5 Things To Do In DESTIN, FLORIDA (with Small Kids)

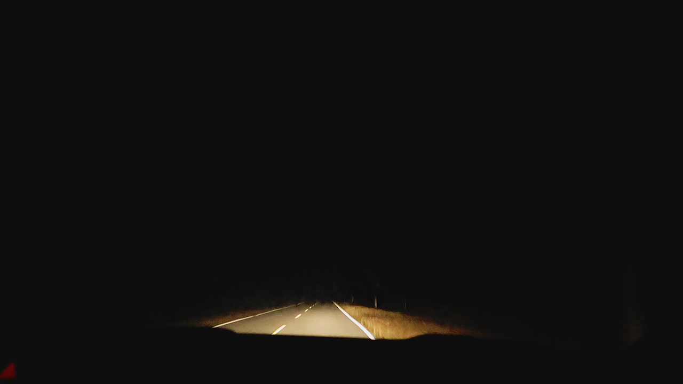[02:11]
Which I don't want, I'm not gonna say that again because I'm actually kind of creeped out. It's just county road. Look how black it is. Gosh, you can't even see out the window.